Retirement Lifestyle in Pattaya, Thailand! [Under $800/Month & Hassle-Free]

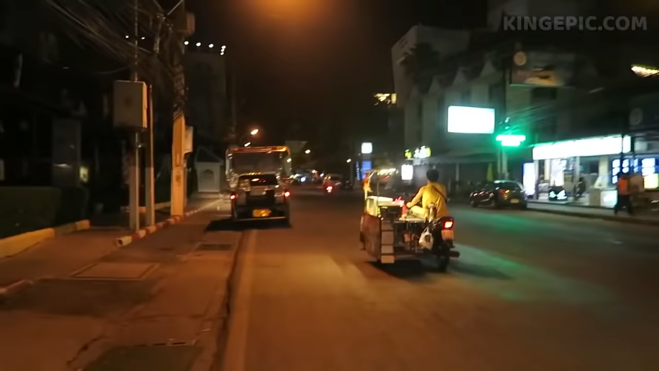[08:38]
This is a weekday, around 1:30 in the morning. It's pretty quiet.
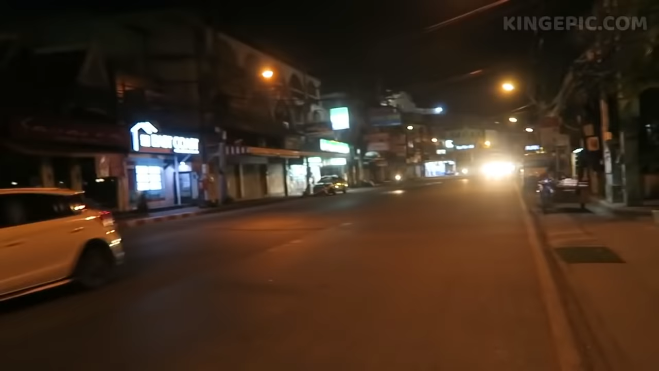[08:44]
As you can see, not really anybody on the streets. The shops are closed.
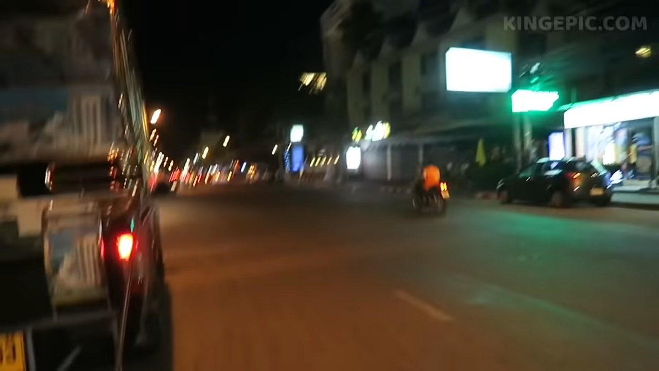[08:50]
As opposed to on the weekends, where you would see more people on the streets still out in the restaurants.
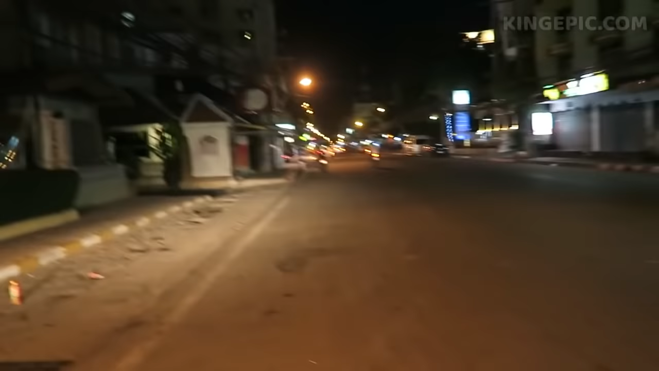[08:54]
And some of the night markets open until 2:30, which are closed now, especially the one opposite on this side.